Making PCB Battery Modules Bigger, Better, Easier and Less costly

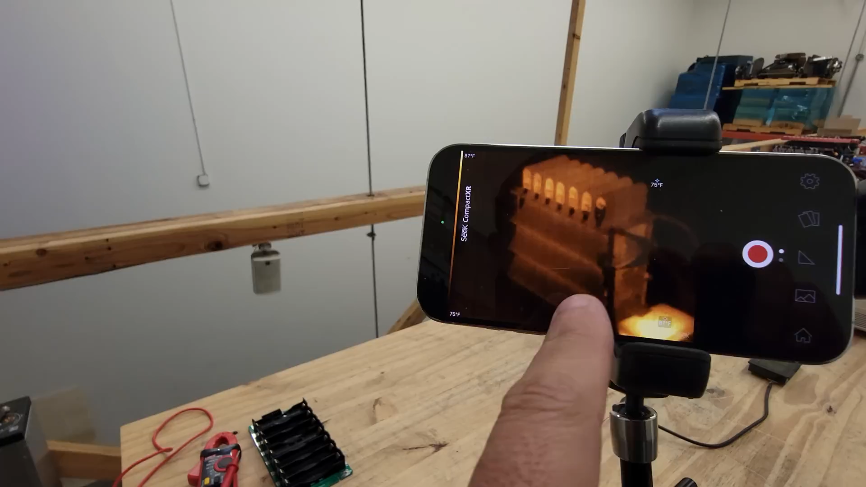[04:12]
might seem like they're a bit warm and the reason why that is it's because it's because we i just charged them they were at nominal and then i just wanted to charge them so that they were fully charged